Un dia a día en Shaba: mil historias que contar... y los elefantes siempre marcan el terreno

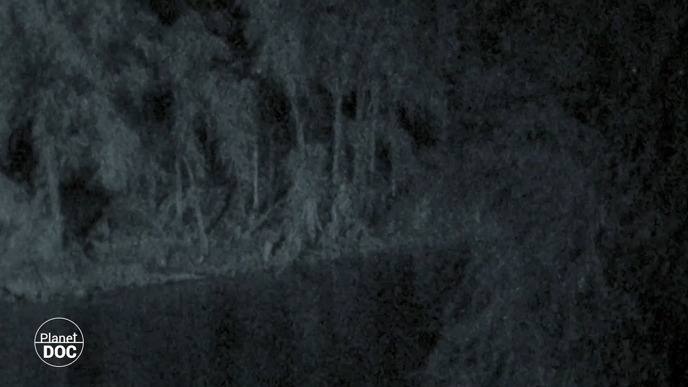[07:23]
Junto al río, bajo el tronco de una acacia caída, el leopardo escruta la noche en busca de presas.
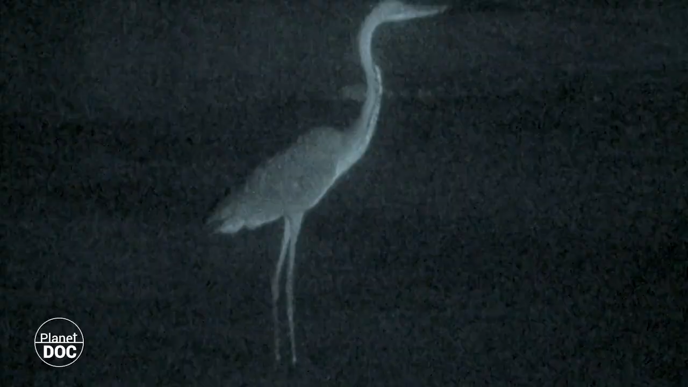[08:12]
Del río les llegan mensajes de posibles presas, pero el agua y los cocodrilos las ponen fuera de su alcance.
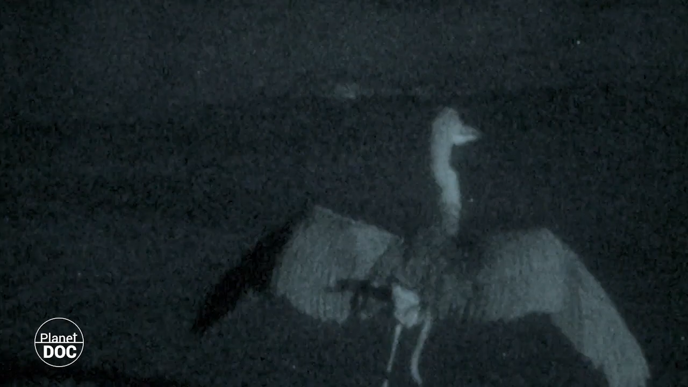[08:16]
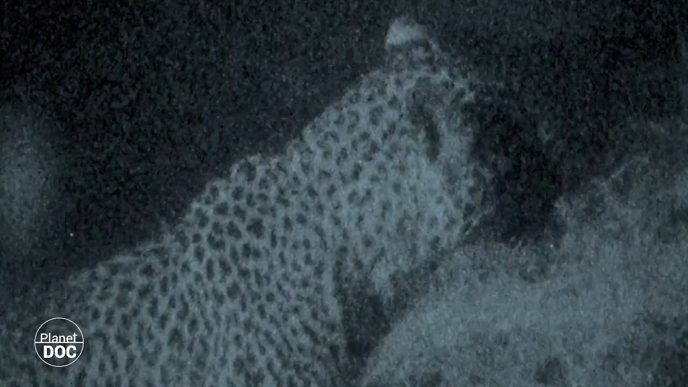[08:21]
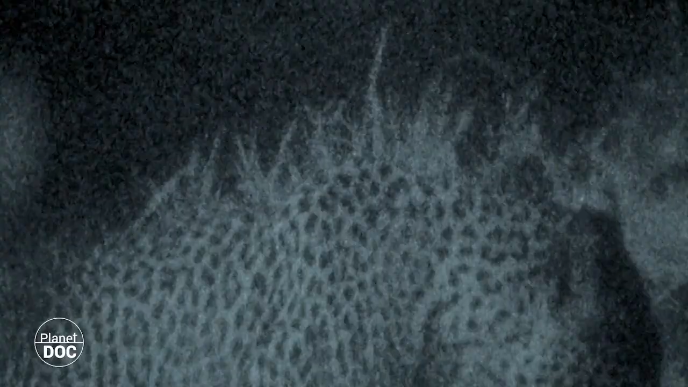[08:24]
Entonces el macho detecta un movimiento furtivo en un árbol junto al ewaso en giro y empieza la cacería.
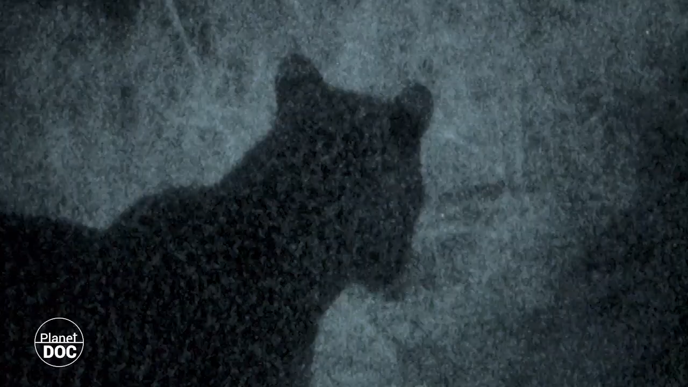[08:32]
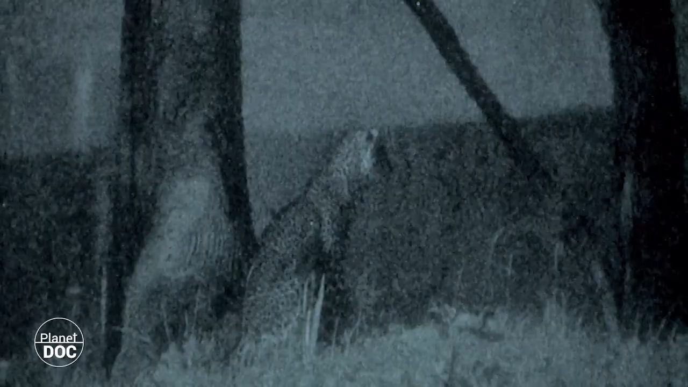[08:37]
La hembra espera a cierta distancia.
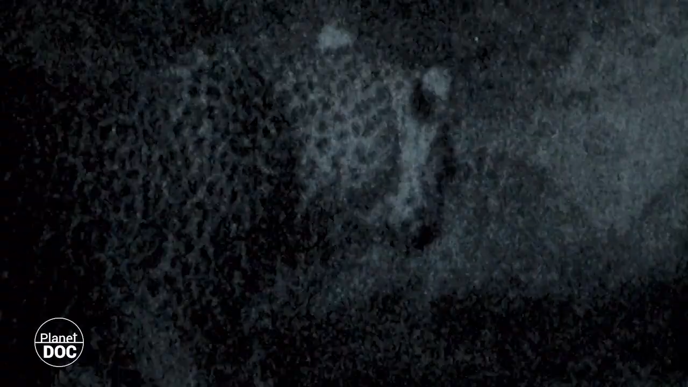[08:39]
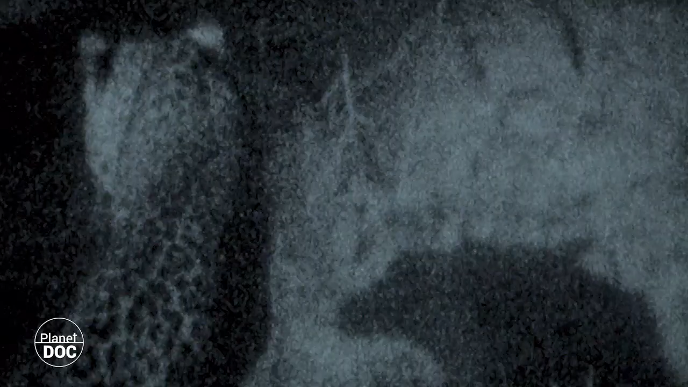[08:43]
Solo si la presa es grande acudirá en ayuda de su compañero. Silencioso como un espíritu, el leopardo se acerca a la base del árbol que esconde la presa.
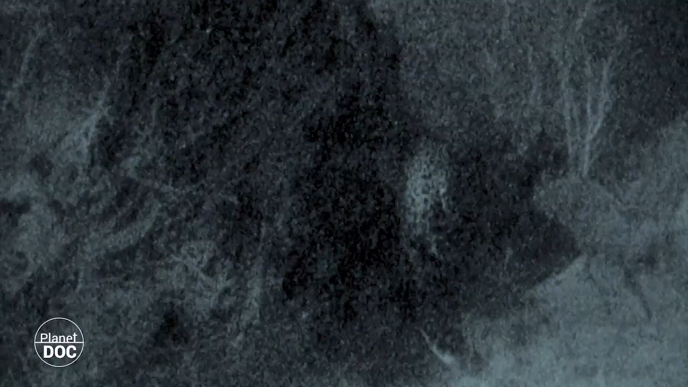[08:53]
Sus sentidos están alerta a la espera de nuevos indicios. Y entonces llega un nuevo sonido. El leopardo sabe que hay algo vivo en el árbol y sabe que no tiene salida.
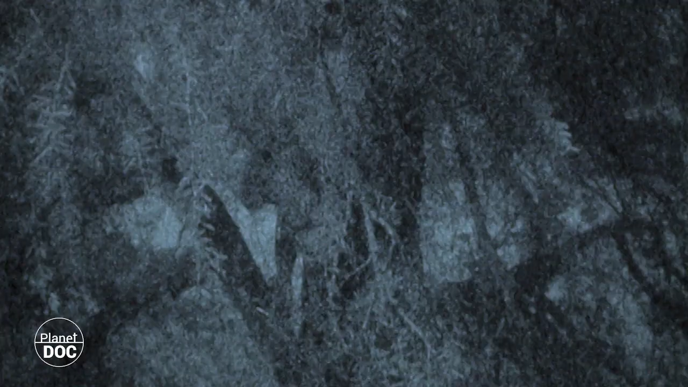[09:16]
Bajo las ramas hay un río lleno de amenazas y para llegar a tierra la presa tiene que descubrirse.
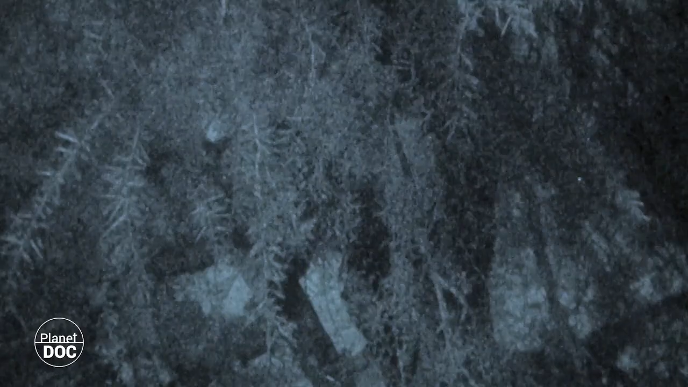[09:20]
Ahora solo es cuestión de tiempo y bajo la atenta vigilancia de su compañera,
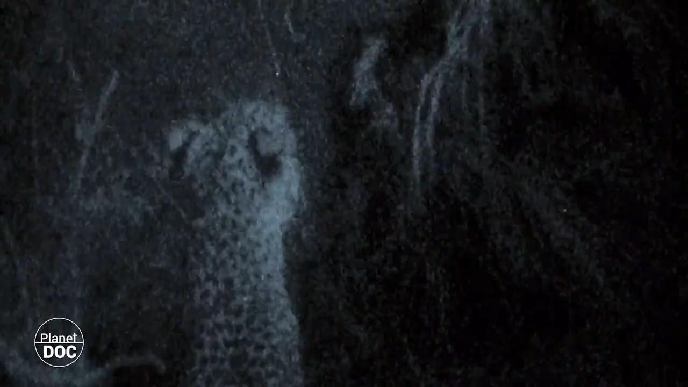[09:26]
el cazador se prepara para el ataque.
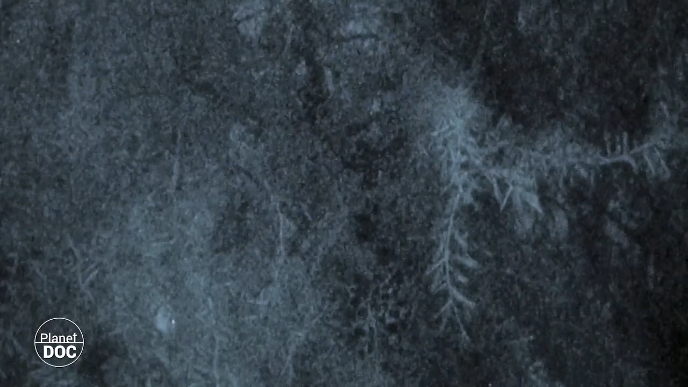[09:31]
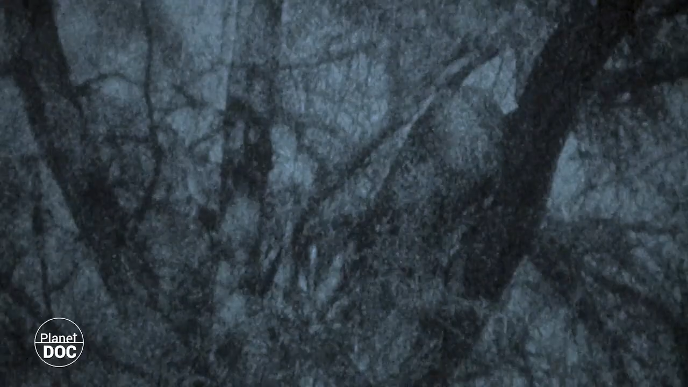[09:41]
Un último movimiento delata a un varano provocando la reacción del leopardo.
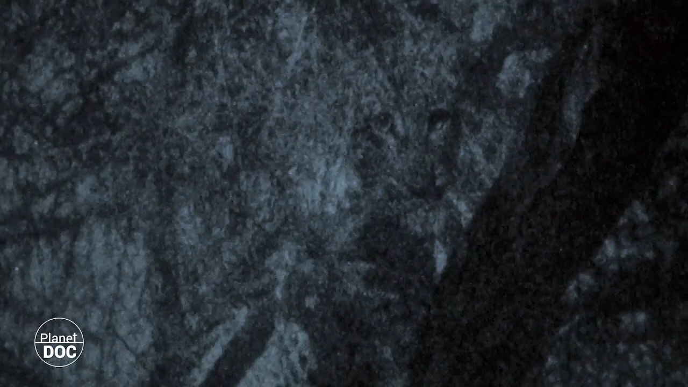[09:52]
Para el aterrorizado lagarto esta será su última noche. Bajo el árbol la hembra espera decepcionada.
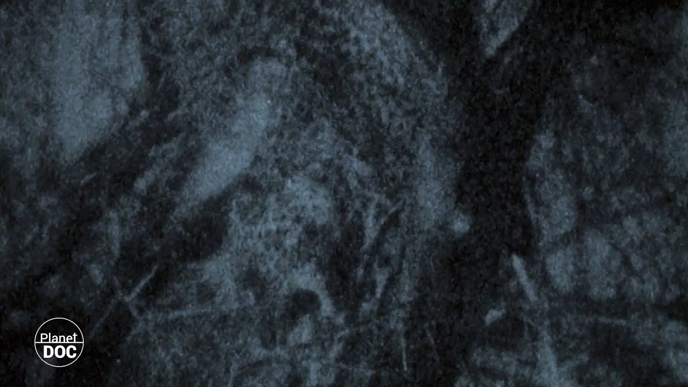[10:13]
La presa es pequeña y el macho no le dejará probar bocado.